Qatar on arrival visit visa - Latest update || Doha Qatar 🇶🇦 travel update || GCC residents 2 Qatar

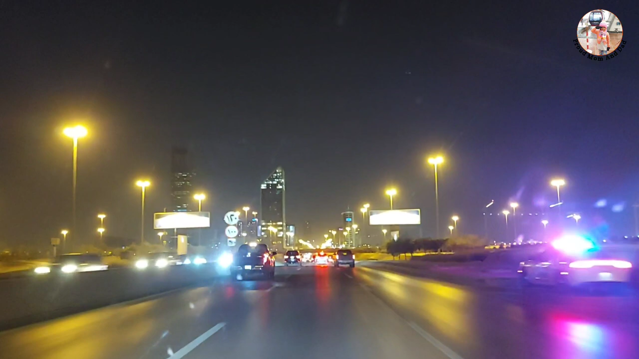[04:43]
nine nine nine nine to confirm your eligibility by the way uh now you're seeing riyadh the capital of saudi arabia alhamdulillah we have covered almost 800 kilometer from madina al-munawurah so we are traveling through riyadh
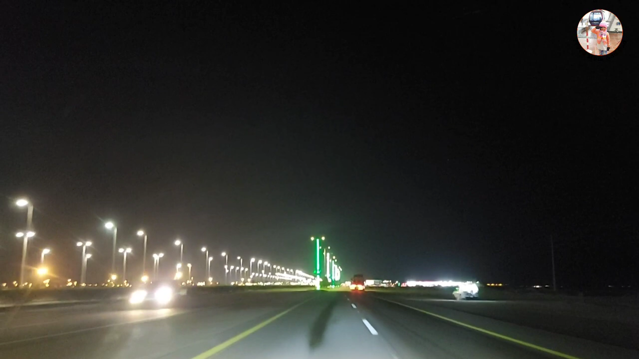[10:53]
Alhamdulillah. So we have reached the border almost, just five minutes drive away from the border. So you know, Alhamdulillah. The time is like exactly 7.54 PM.
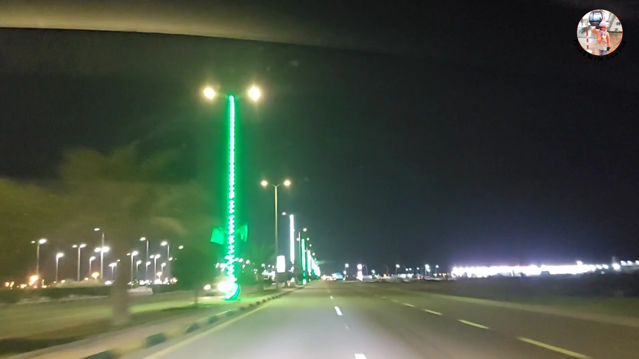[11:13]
So we have reached this time to the border. This is Saudi Arabia and Qatar border. Kingdom of Saudi Arabia and Qatar border. So we have reached here. This is called Salva. Salva Qatar. Here you see it's Salva. It's Salva border. Okay, let's look at the conditions for Qatar visa on arrival for GCC residents.
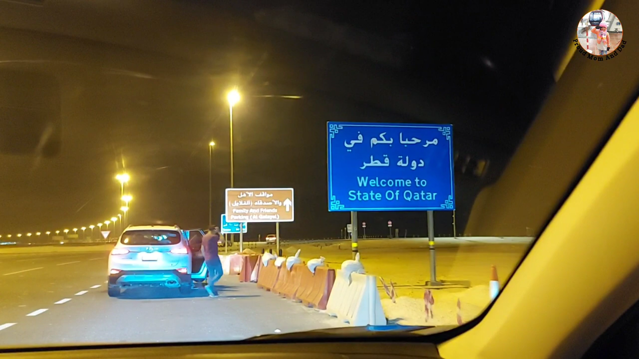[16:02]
It is the border. What if you are coming from the other country here?
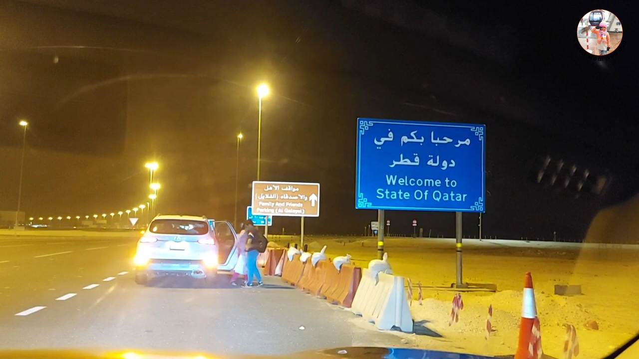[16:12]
Tocca is the border.
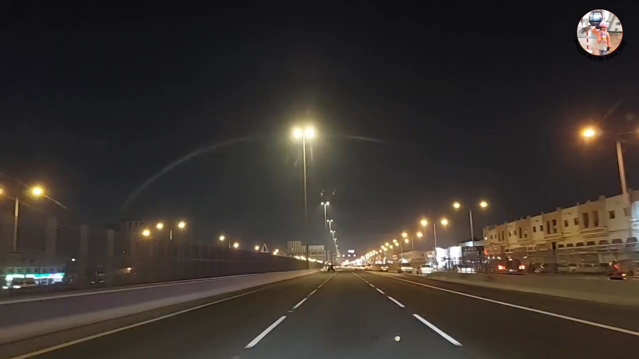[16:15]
It is the border. I will be the border. Alhamdulillah, um, finally, we have entered into Qatar city. This is Doha. So, alhamdulillah, finally we have entered into Dubai. So, alhamdulillah, finally we have entered Doha. By rule, in my car, actually. So I, my wife and my daughter, we all three came by road. We have travelled almost 1500 km and we started our journey from Medina, Medina al-Mawara, from our home.